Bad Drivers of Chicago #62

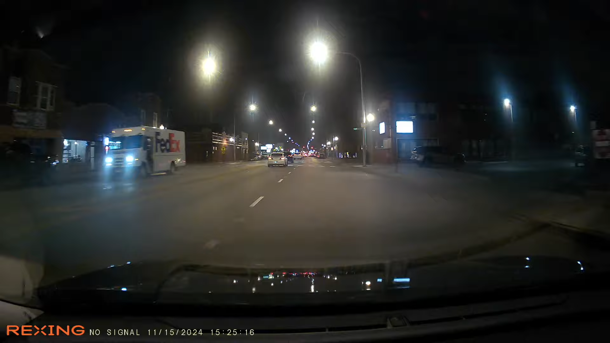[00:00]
Holy smoke! Holy smokes! That was a hit and run.